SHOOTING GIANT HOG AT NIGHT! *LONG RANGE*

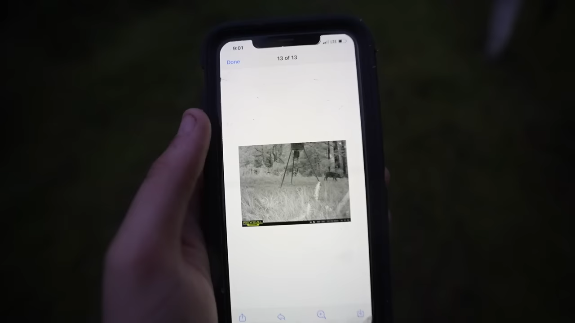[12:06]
So there's actually the picture Joe sent me of that pig. Let's see, he sent that to me 10 minutes ago.